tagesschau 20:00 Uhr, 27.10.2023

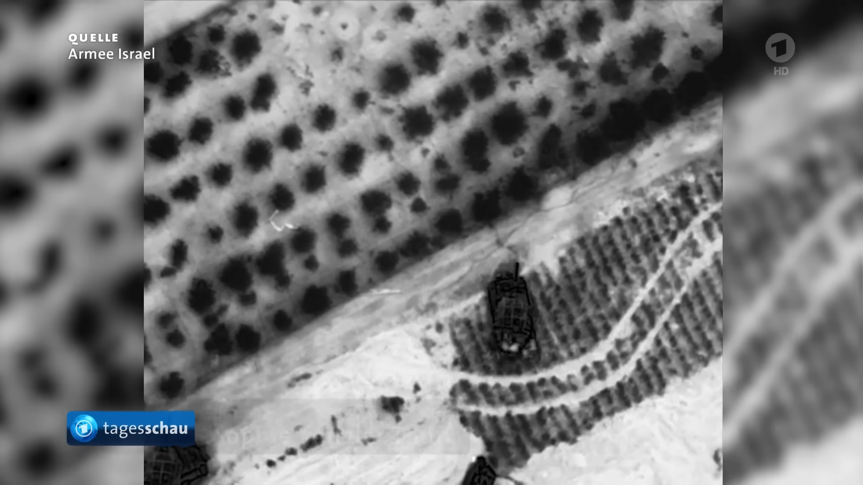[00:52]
Das israelische Militär veröffentlicht heute Videoaufnahmen.
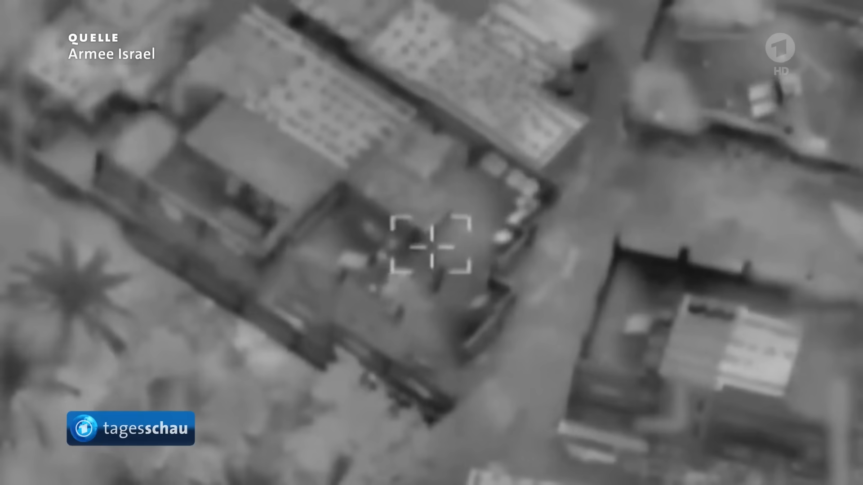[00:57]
Sie sollen die Ziele zeigen, etwa Tunnel und Abschussrampen der Hamas.